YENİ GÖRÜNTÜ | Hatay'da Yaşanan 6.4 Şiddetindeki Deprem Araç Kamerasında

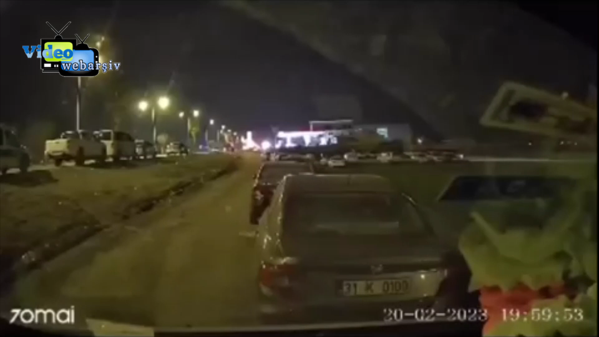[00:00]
Su sıkıntımız yok. Daha 6-8 lipte falan suyumuz var yani şişelerde. Deprem oluyor, deprem oluyor. Çok büyük deprem var ya.